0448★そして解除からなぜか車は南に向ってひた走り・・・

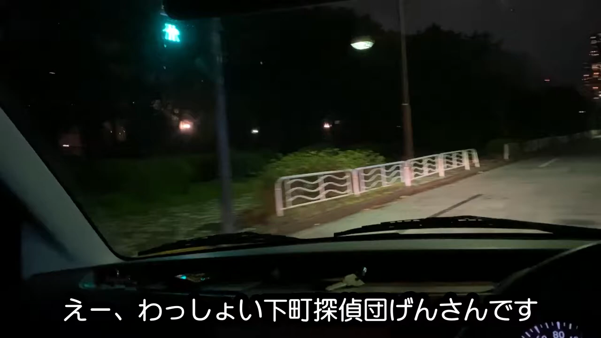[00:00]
わっしゅー下町探偵団 源さんです昨日に引き続き緊急事態宣言解除からの夜のドライブ第2弾お届けしますいいのかねこんなんで日本撮りにしちゃってまあいいかワウワウだ
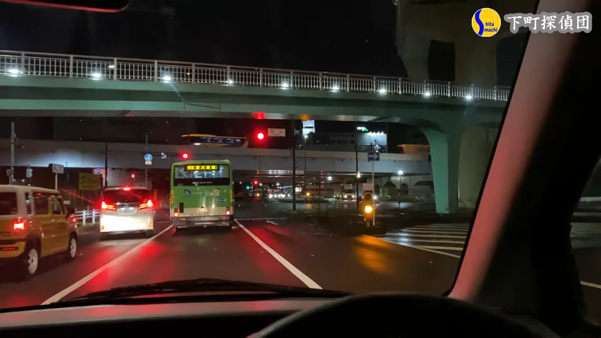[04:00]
ていうかこれも新規場まで来てたんじゃないか全部来ちゃったなぁ 辰巳の隣はもう新規場だもんね
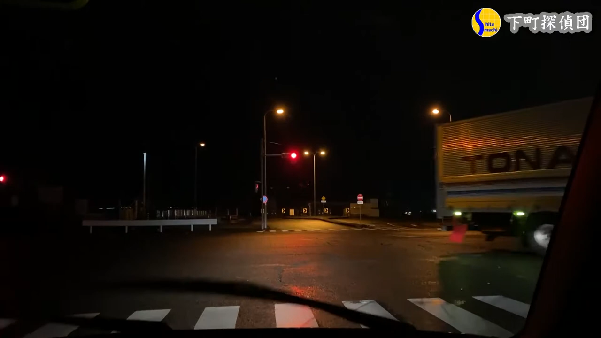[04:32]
行けるのかな?なんかやめとった方が良さそうな気配
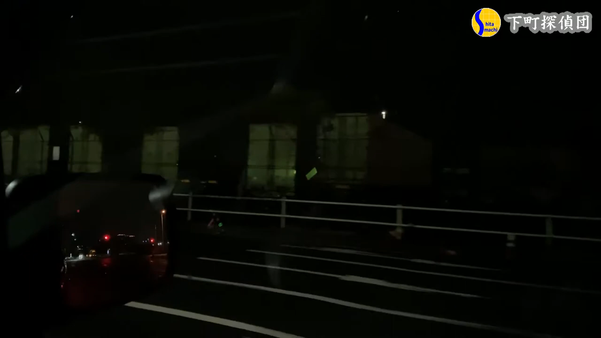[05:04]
すごいねもう完璧に倉庫街だね右もトラックばっかし左もなんか倉庫っぽい感じだし
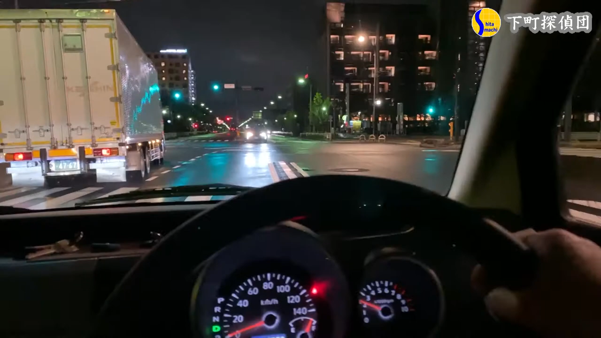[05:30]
左は新規版の駅だねちょっと駅行ってみようかどうやっていこうユタンできるかな
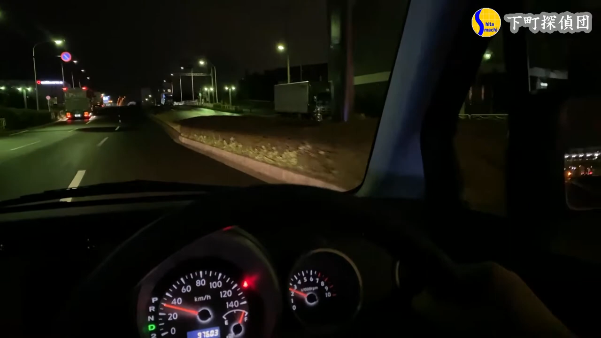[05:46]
すごいねもう本当に新規版だからさ新規版っていうのは人を基本的に住めないんだよねあの牙のいろんな会社がここにたくさんあるんだけど人は住んでない
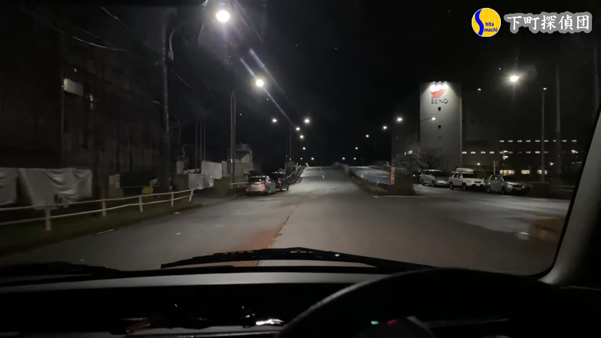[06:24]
ここら辺はトラック倉庫かな性能上げっぽいねすごい大きな倉庫だねあれなんだろう高速道路かなでもここら辺だから地理的に見てあれかゲートボルチか
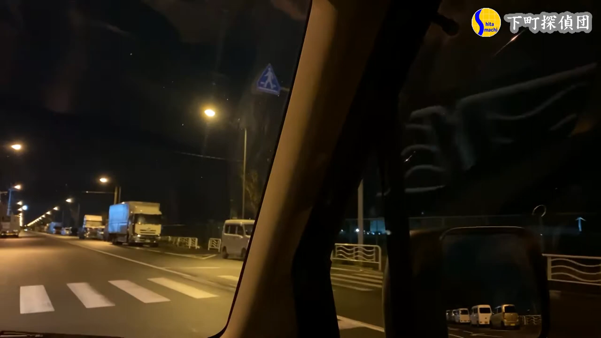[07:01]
ちょっと止めてみようすごいねこれ車バンバン止まってんじゃんお巡りさんなんか来ないんだろうなお